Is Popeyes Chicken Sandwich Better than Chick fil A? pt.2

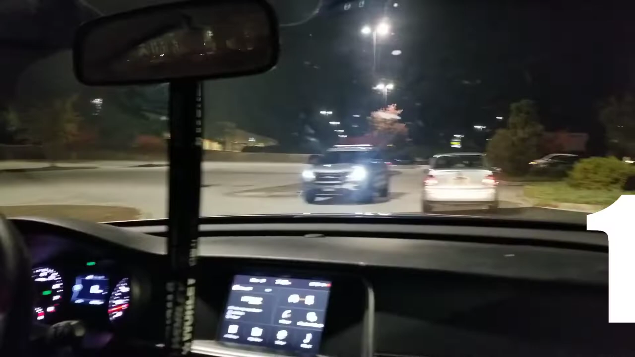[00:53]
Golly, y'all, they got the police and everything. So this take number two, y'all. Take two. So it ain't wrapped around the building twice this time.
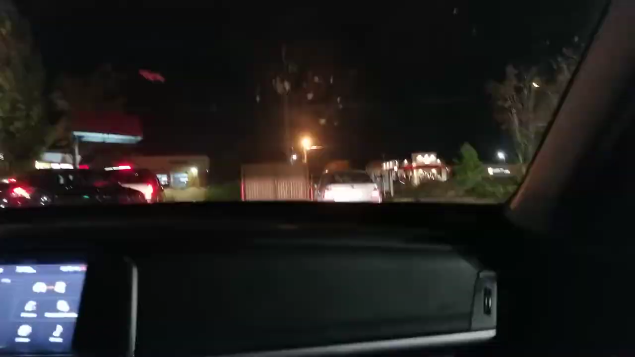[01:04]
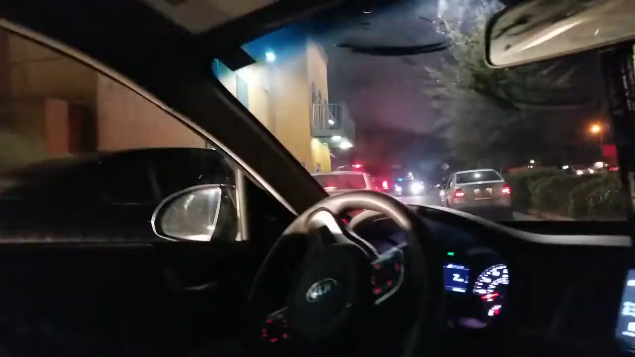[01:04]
12 here again. It's three of them. So it's three of them we seen already. Three.